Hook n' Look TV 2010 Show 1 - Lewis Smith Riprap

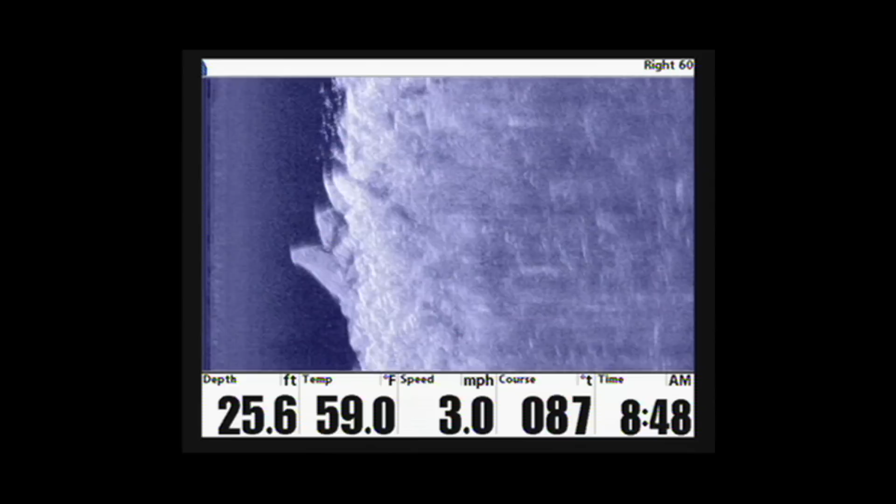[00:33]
On screen: depth 25.6 ft, water 59.0°F, speed 3.0 mph
anglers in the know utilize modern technology to locate fish holding irregular features along the seemingly uniform stretch of structure.